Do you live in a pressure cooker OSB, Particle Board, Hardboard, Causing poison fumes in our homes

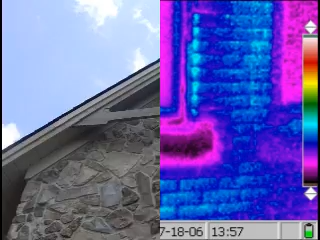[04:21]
becoming large moisture storage capacitors that hold hundreds of gallons of rainwater.
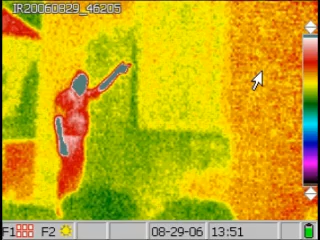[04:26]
The next day, the sun comes out and heats up the saturated siding,